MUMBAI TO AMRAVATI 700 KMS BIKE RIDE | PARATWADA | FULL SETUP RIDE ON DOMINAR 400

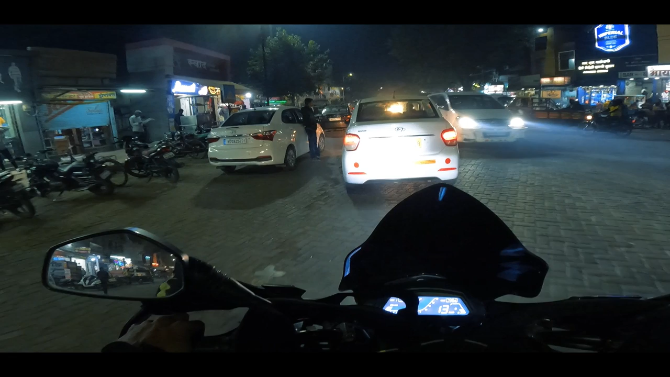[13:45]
ओके सो अभी हम लोग है अकोट में, और अकोट इज़ माई बर्थ प्लेस। अभी यहाँ से अगर आप यू टर्न लेंगे तो दरियापुर साइड जा सकते हैं, और सीधा अभी हम लोग जाएंगे परतवाड़ा।
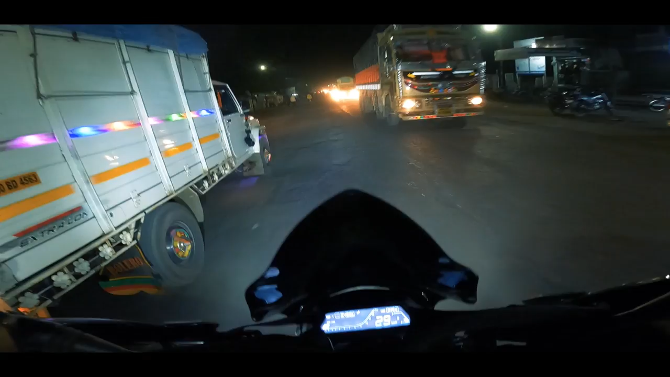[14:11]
वाटर रोड्स, वाओ, जितनी धूल हमको पूरे ट्रिप में नहीं मिली उससे ज़्यादा धूल से हम लोग अभी नहा चुके हैं यहाँ पे।